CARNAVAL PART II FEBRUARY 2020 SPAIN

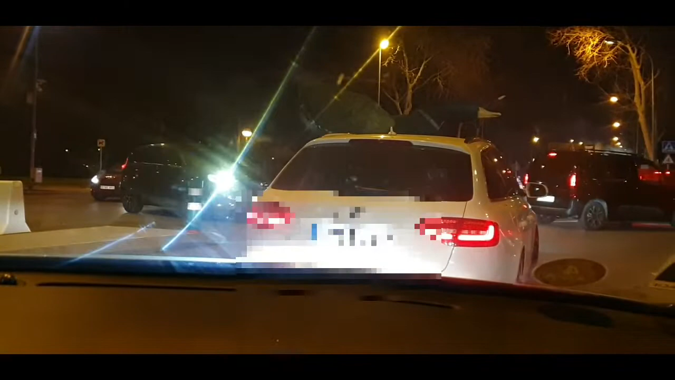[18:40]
Masih pagi. Macet-macet karena habis ada karnaval.
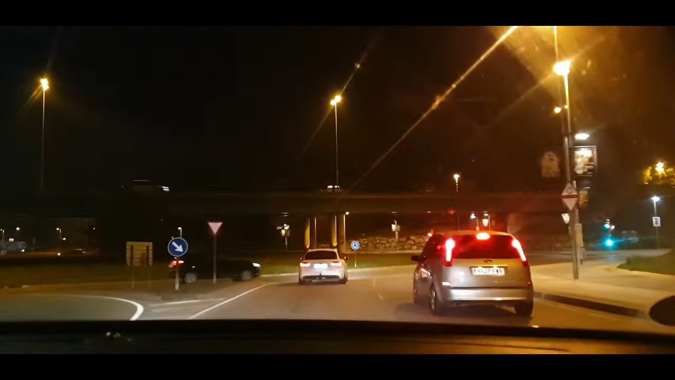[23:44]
Ah, la Tania va derrière. Derecha. Ouais, ouais, ouais. Non, non, non, elle va par là-bas, la Tania. Ah, là, l'autre côté. Ouais, ah, oui. Oh. Et nous, on va par là.